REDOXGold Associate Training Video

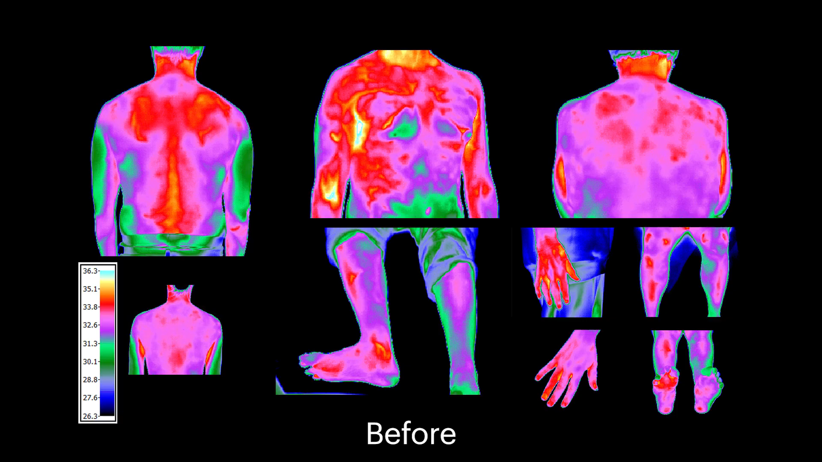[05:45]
Thermographic imaging shows a cooling of the skin which represents a rapid relief and recovery of targeted areas.